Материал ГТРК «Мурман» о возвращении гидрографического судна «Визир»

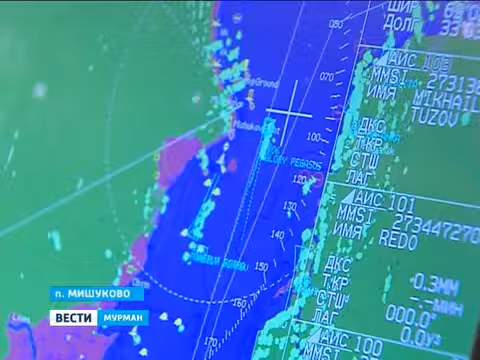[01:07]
На карте было, даже на картографической, на электронной карте было видно, как мы едем по берегу. Пробы грунта окончательно подтвердили гипотезу.